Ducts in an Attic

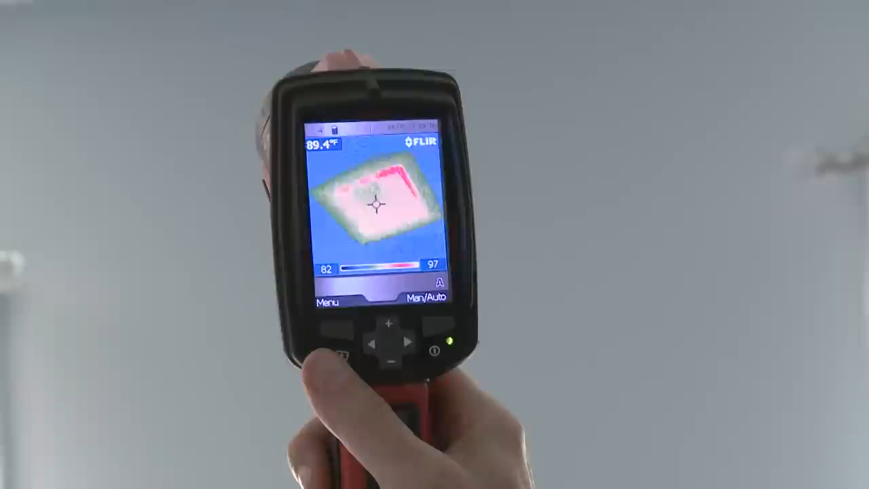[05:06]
On screen: spot 89.4°F
about 15 minutes to let the ducts acclimate with the temperature in the attic.
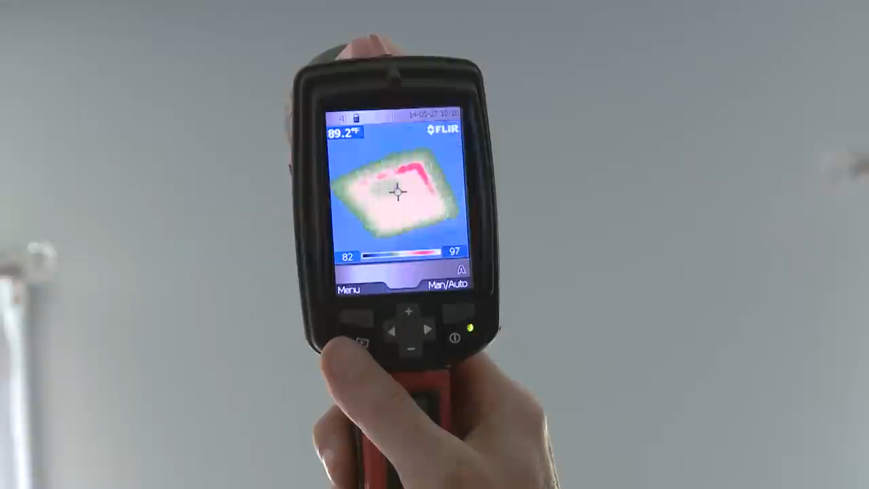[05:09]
On screen: spot 89.2°F
And we look at this grill and we can see the hottest spartan spot on this grill is about 93 degrees.
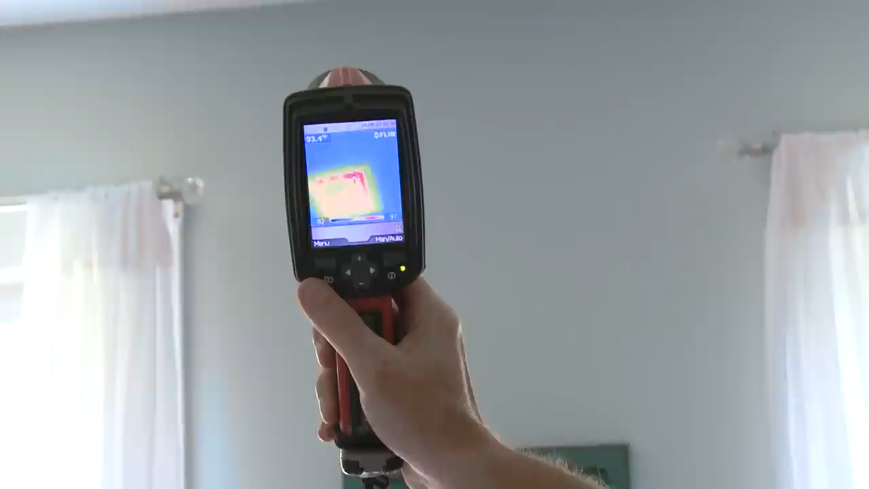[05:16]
Now I'm going to turn the air conditioning on stay right there.
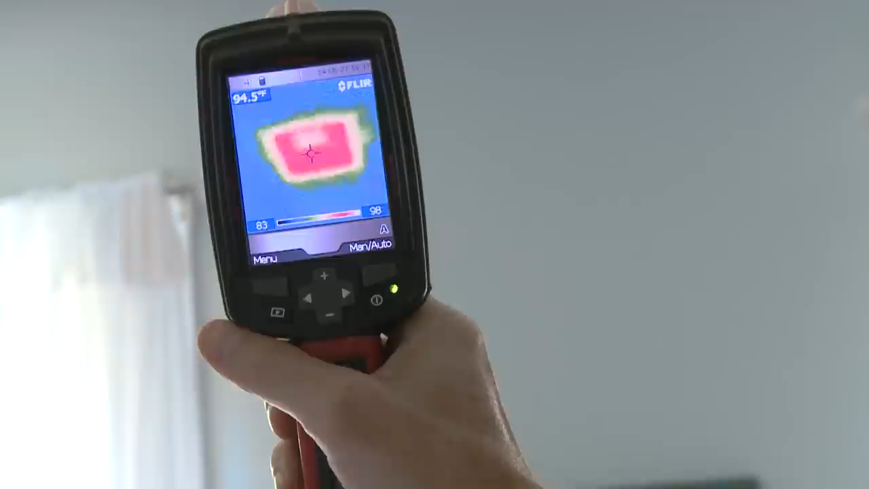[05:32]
On screen: spot 94.5°F
So we're trying to cool this room down to 73 and we've got 95 degree air coming out of the duct at the beginning of the cooling cycle. And this is because the duct is sitting in
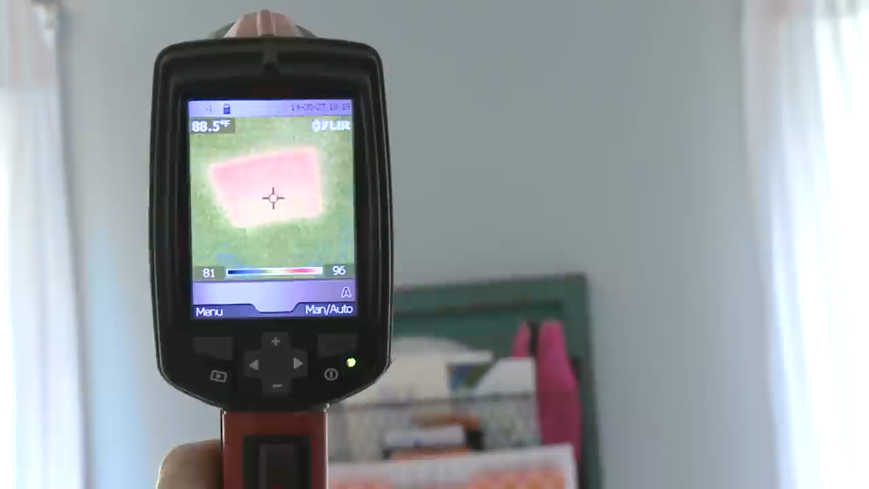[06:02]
On screen: spot 88.5°F
After blowing that 95 degree air out now it's starting to go down a little bit. We're still at 89 degrees and the cooling's
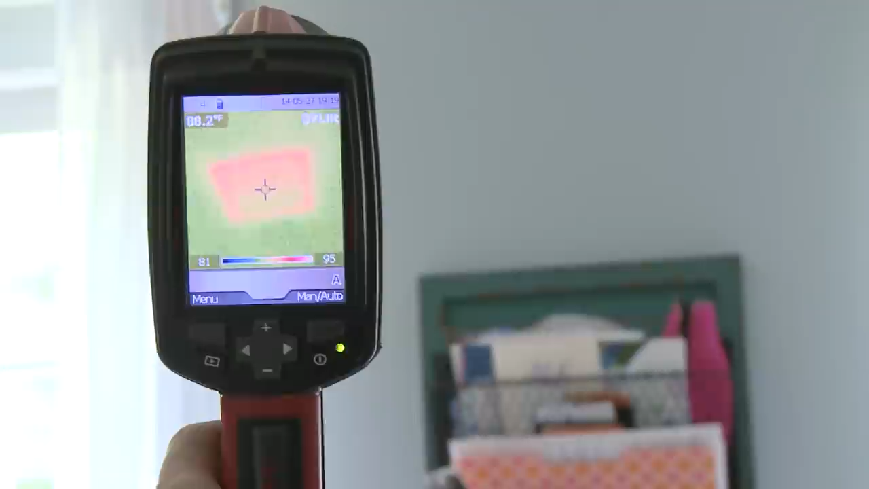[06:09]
been on for how long have I been talking here a minute and a half. And still the air coming out of that duct is much hotter than we want our room to be.
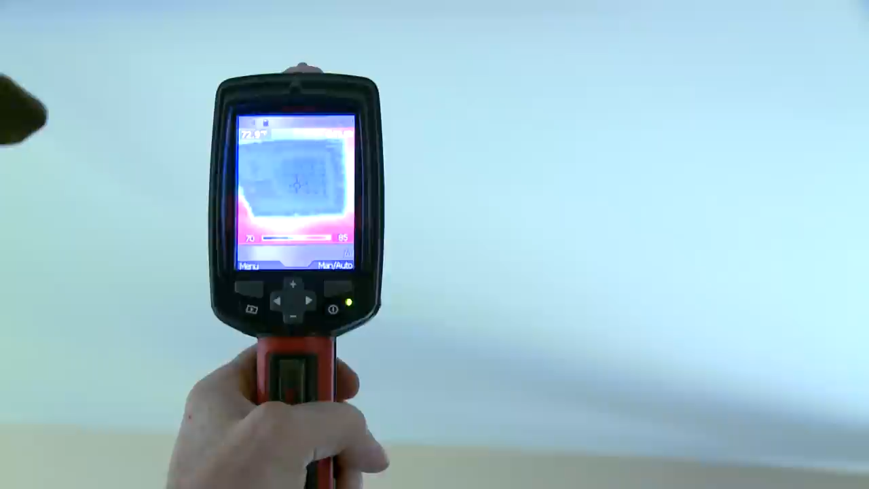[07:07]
And we look at the temperature of the air coming out of this duct and it's 77 degrees.
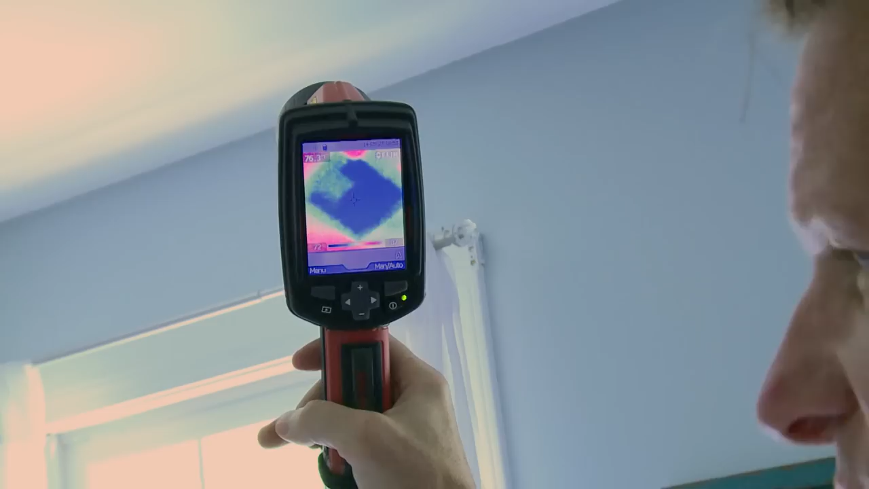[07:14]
So that just tells you right there that the duct is adding heat.